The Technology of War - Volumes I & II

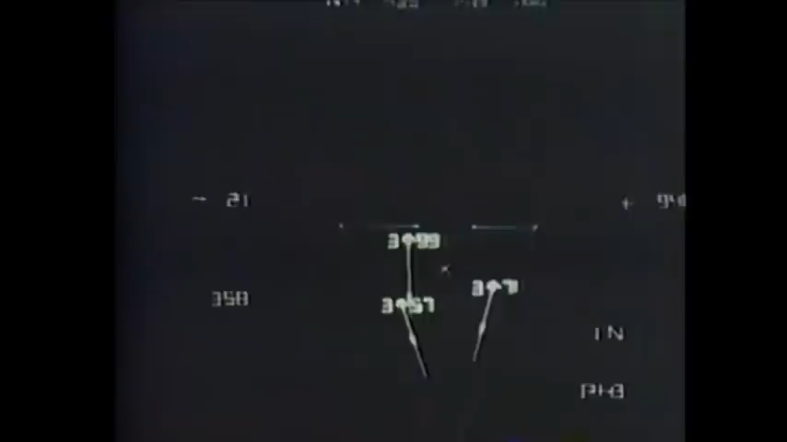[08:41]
its swift, smart missile release is controlled by the AWG-9 radar system.
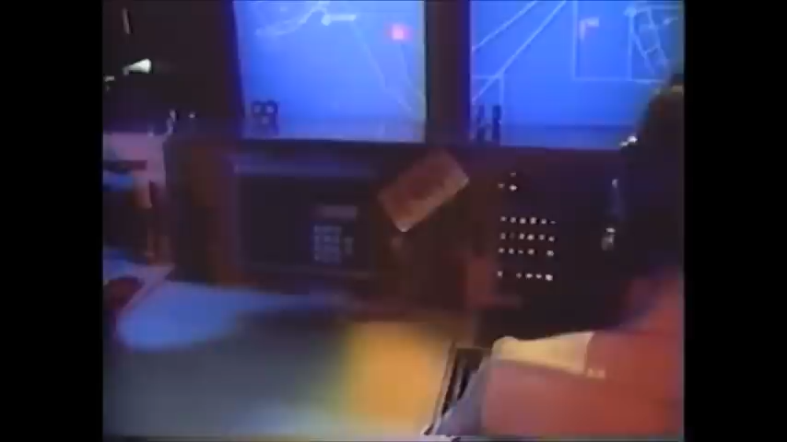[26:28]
This provides a ship with the capacity to search, track, and guide missiles simultaneously for over 100 different targets from wave top to overhead.
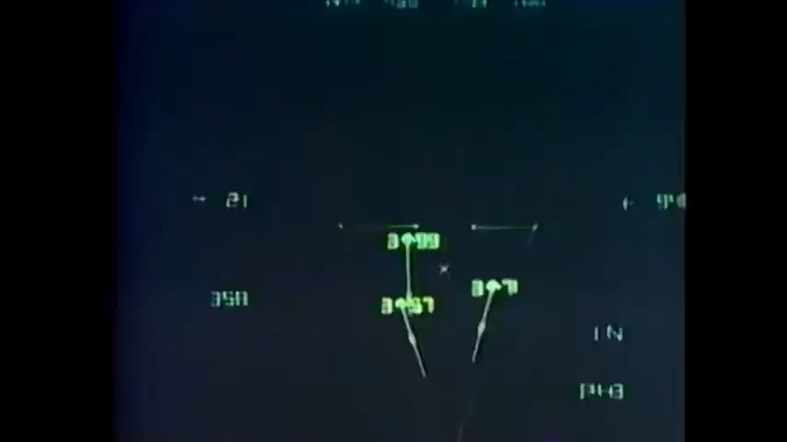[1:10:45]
mobility, and the ability to track those 24 targets simultaneously through its advanced weapons control system.